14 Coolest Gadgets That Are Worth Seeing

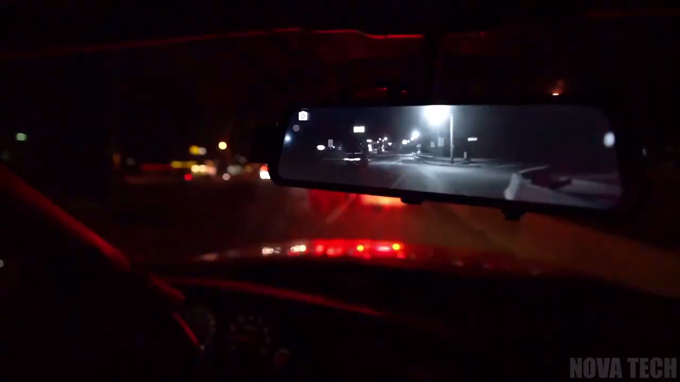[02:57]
This rearview mirror camera will automatically record both in front and behind the vehicle on startup,